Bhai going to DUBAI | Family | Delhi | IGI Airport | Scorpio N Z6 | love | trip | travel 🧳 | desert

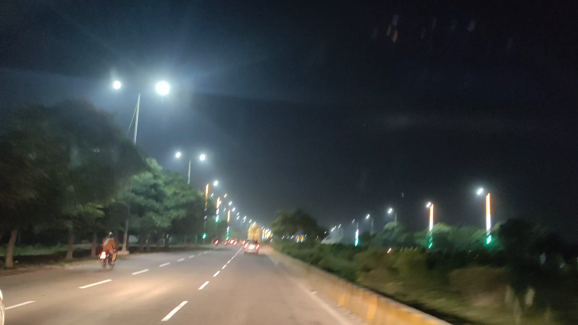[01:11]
मित्रो यह वही रस्ता है जिस पर हमारे पेरेंट्स हमसे कहा करते थे इस रस्ते से मत जाना बहुत सुनसान है छे बजे या तो इस साइड या उस साइड और आज देख लो जाम में से निकल के बाहर आए हैं अभी अभी हैं थोड़ी देर पहले